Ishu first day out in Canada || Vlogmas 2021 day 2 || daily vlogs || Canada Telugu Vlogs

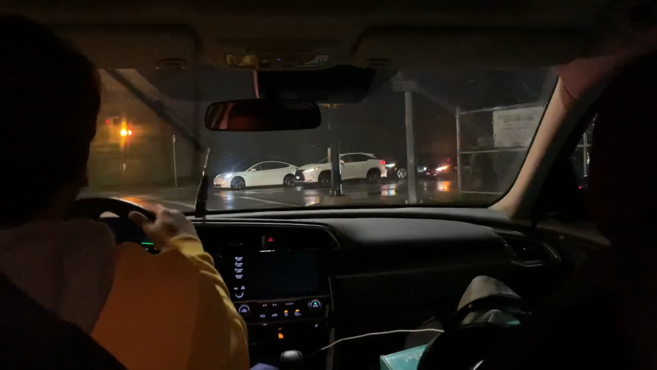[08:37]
అట్లా మొత్తానికి అన్నీ చేసుకొని స్టార్ట్ అయిపోయినాం బ్యాక్ ఇంటికి. సో ఇప్పుడు టైం ఎంత అవుతుంది అనుకుంటున్నారు?
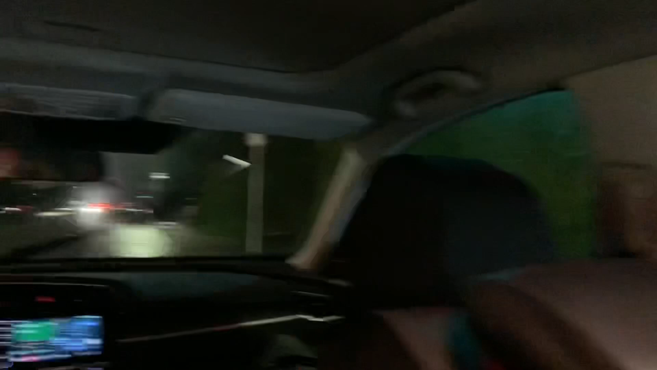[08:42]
జస్ట్ 5:30 అయిందంతా ఈవినింగ్, కాకపోతే ఆల్రెడీ చాలా చీకటి అయిపోయింది, ఎంతో రాత్రి అయింది అన్నట్టు అనిపిస్తుంది.